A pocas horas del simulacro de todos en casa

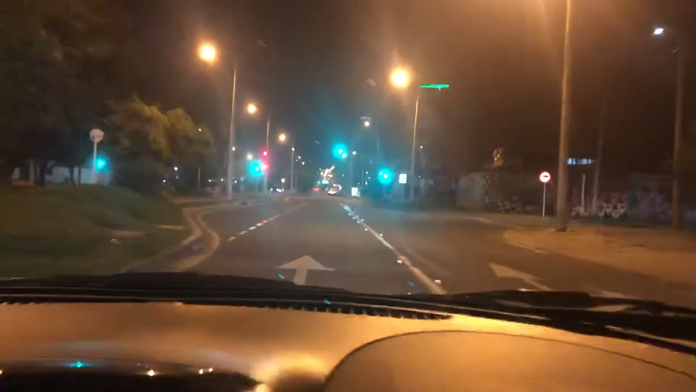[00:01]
Ese es el ambiente que se vive en Bogotá, faltando unos minutos para el simulacro donde todos nos quedaremos en casa en este fin de semana por el coronavirus.
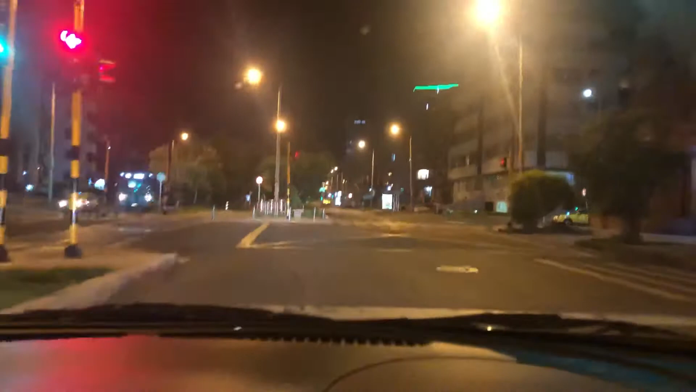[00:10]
Allá al fondo podemos ver al funcionario de Rappi, al domiciliario de Rappi que está trabajando, faltando pocos minutos para que se inicie el simulacro todos en casa.